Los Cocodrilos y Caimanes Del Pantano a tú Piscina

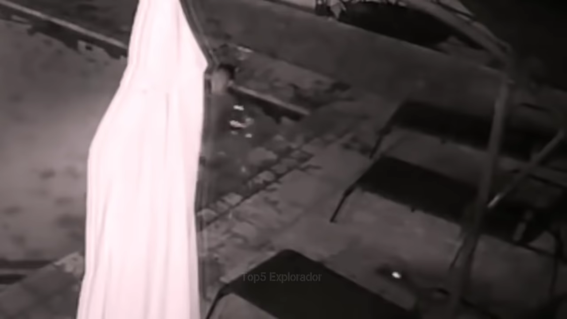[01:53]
Una cámara de seguridad captó como un cocodrilo usa el manto de la noche para cruzar el patio y lanzarse por sorpresa a la piscina.
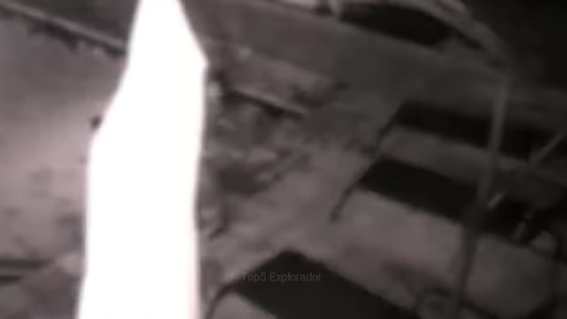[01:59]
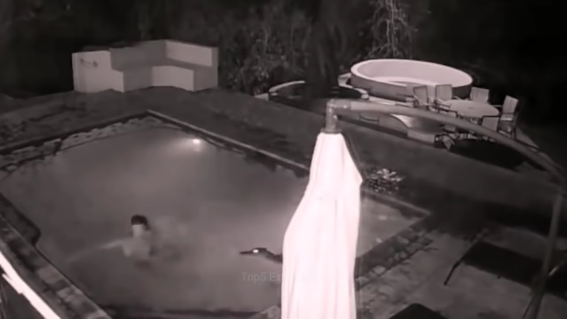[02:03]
En ese momento todos salieron desesperados de la piscina, afortunadamente nadie salió herido. En este caso, este cocodrilo logró entrar a una casa y al parecer tenía tanta hambre que atacó un cuadro donde había una tortuga marina.